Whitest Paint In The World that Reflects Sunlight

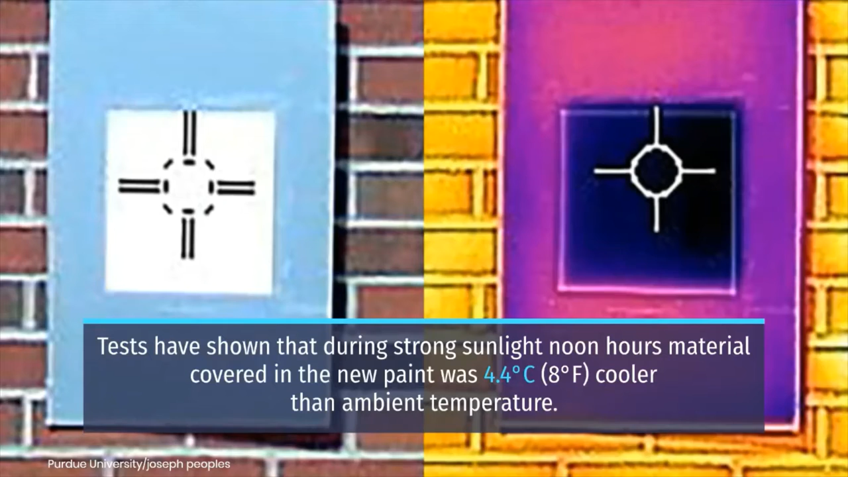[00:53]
strong sunlight noon hours material covered in the new paint was 4.4 degrees celsius 8
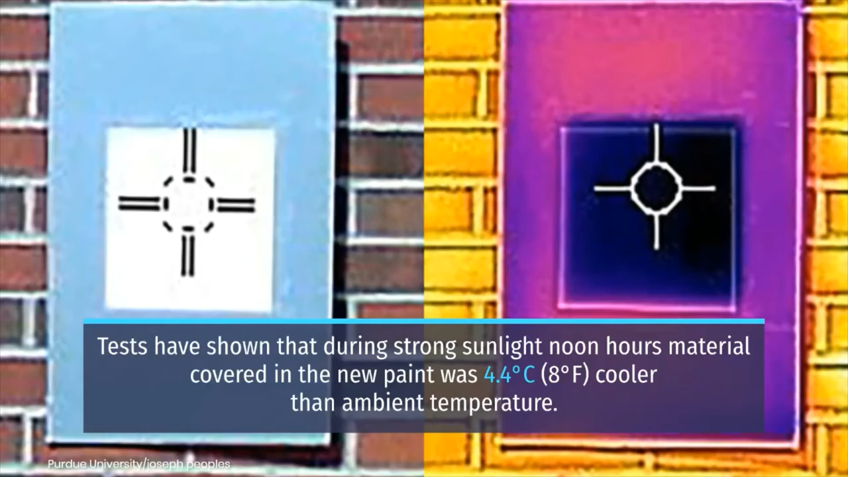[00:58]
degrees fahrenheit cooler than ambient temperature at night the